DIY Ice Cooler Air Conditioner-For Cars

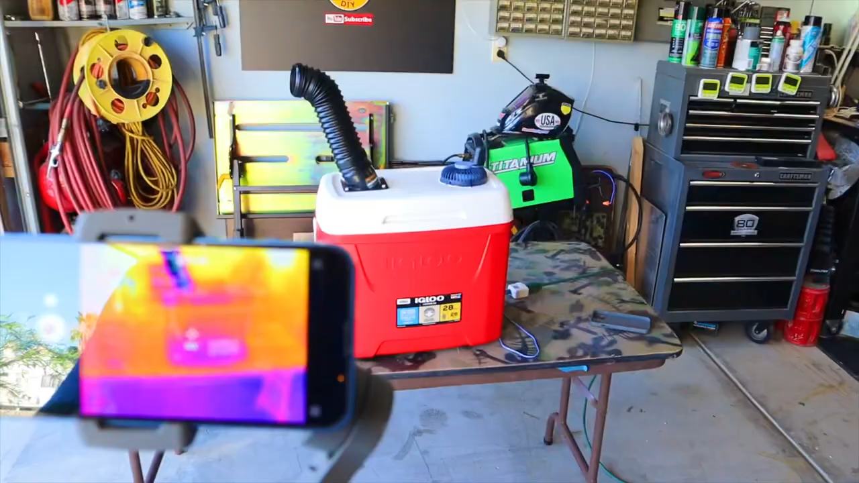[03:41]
get in there and take a look at this thing with the flare one camera
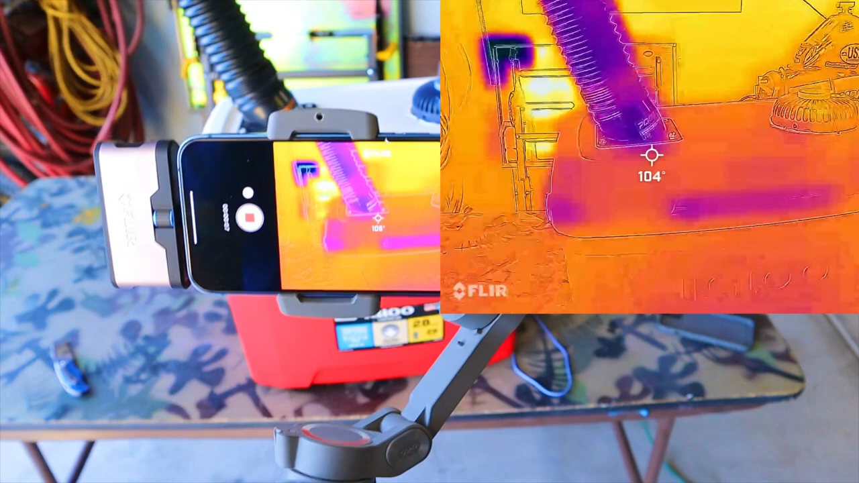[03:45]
and you can see at the bottom it's cooler
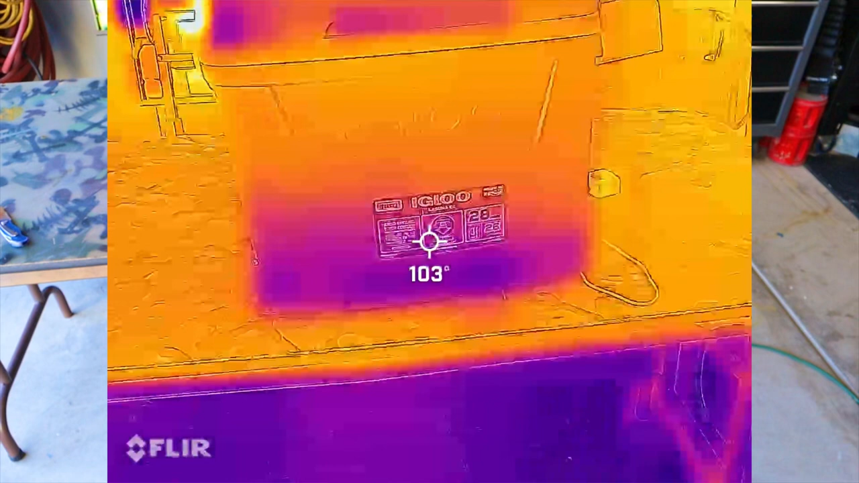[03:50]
that's because the igloo cooler it's not that great of a cooler
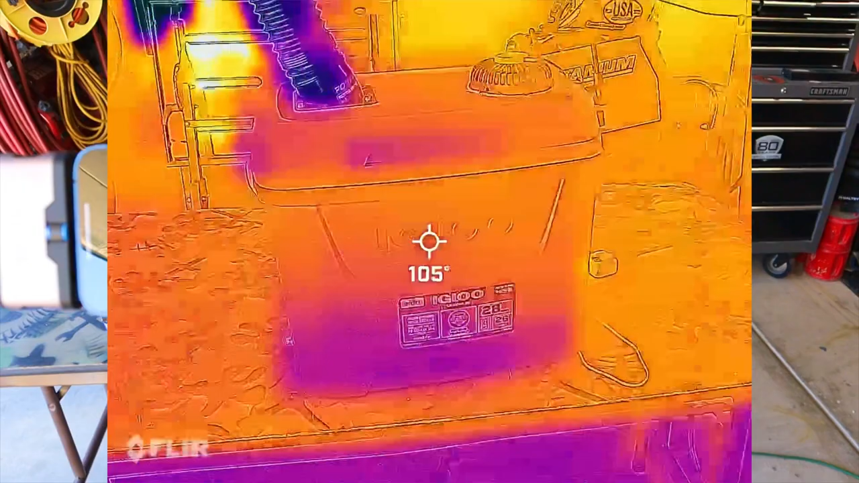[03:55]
but it'll be good enough to do what we need it to do and then you can see that flex form
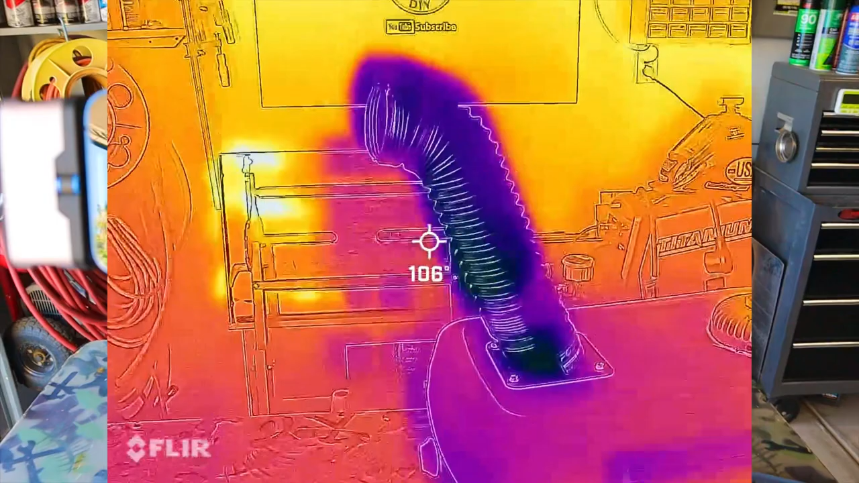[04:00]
hose is dark that's because it's a lot cooler than the air around it
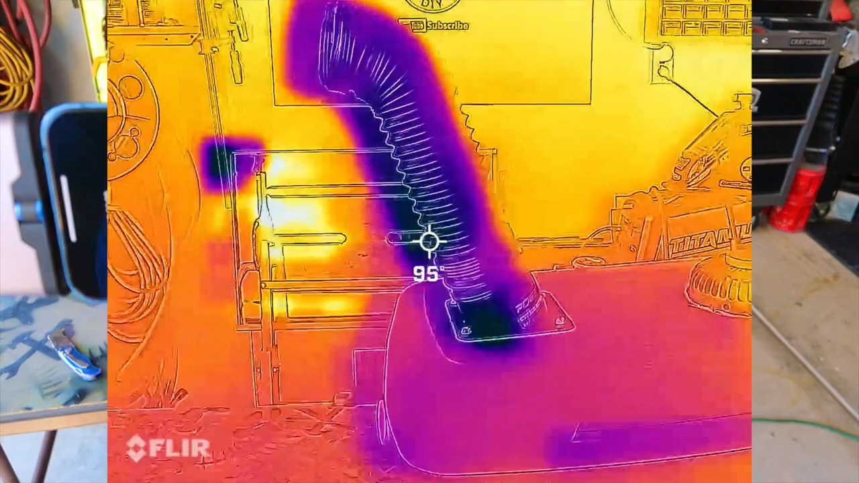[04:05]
let's open this thing up and take a look inside
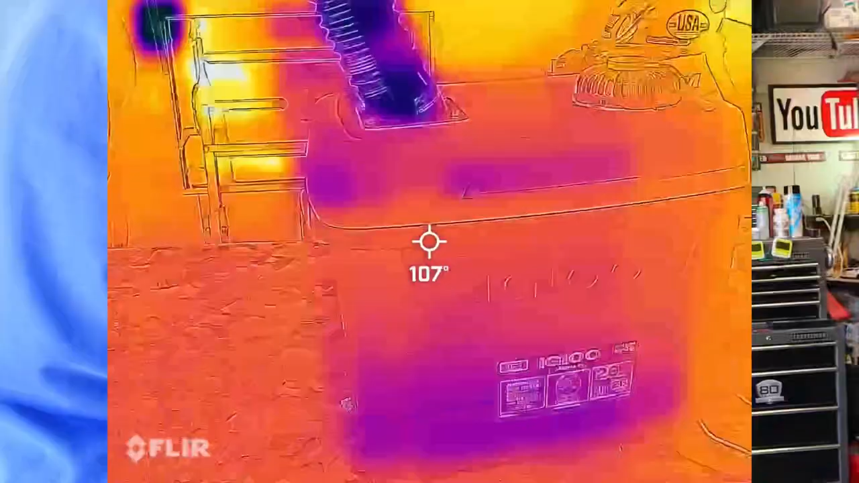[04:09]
all right we're going to open it up and
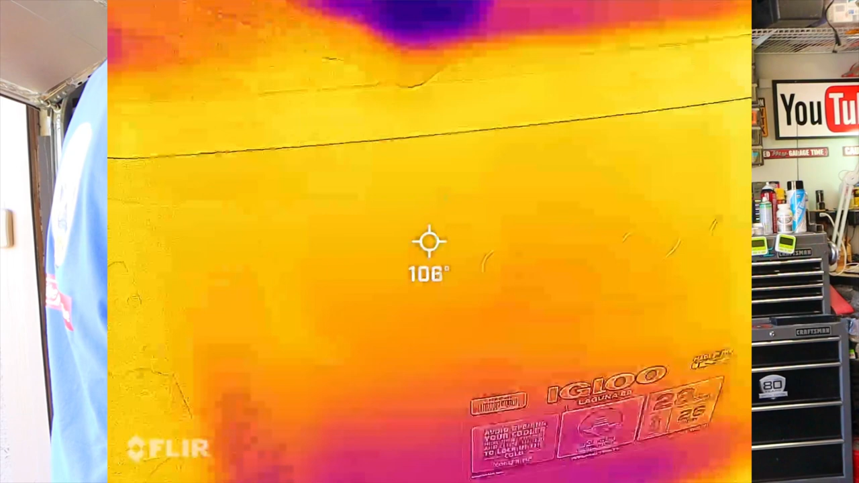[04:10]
take a look inside oh yeah you can see down in there the ice is uh
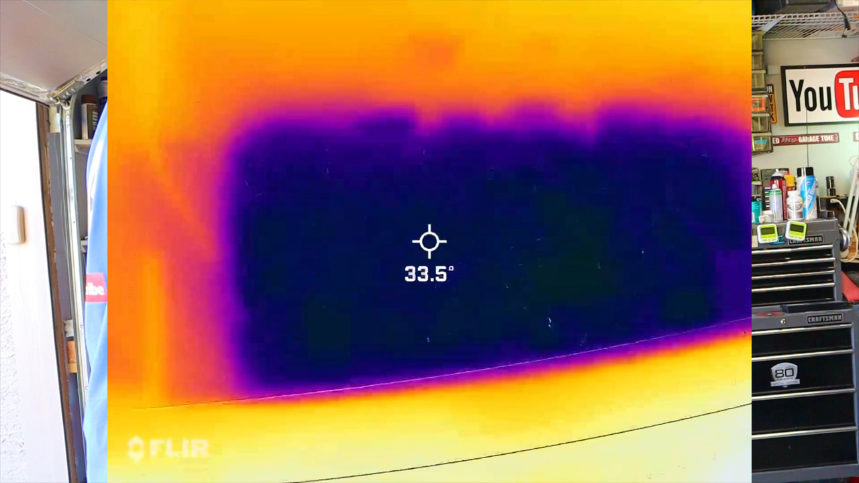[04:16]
32 degrees this thermometer
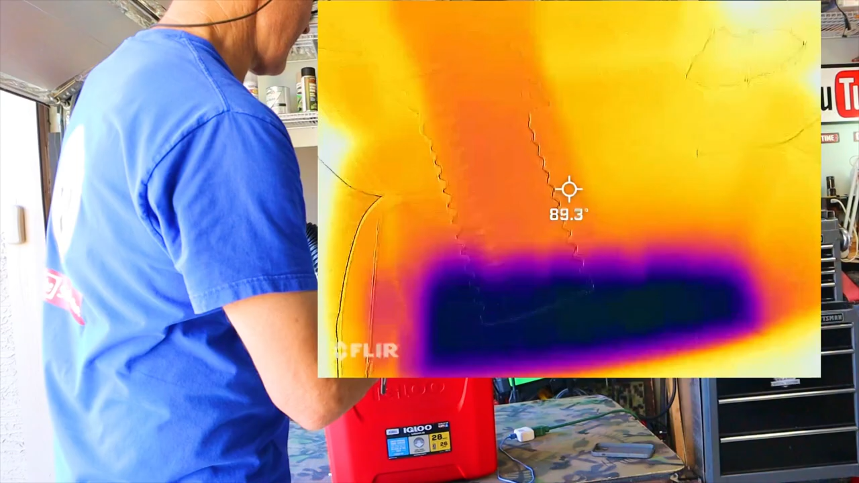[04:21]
i think is about plus or minus five degrees on the flare one
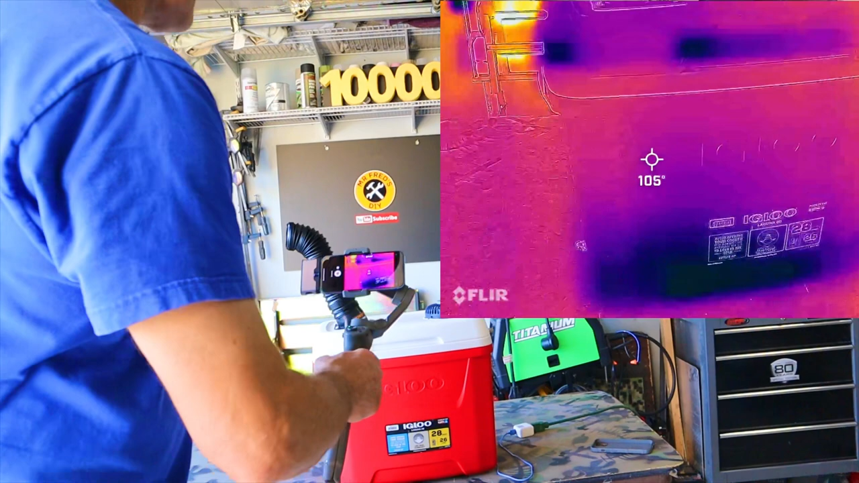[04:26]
and the air coming out of there the air coming out of there feels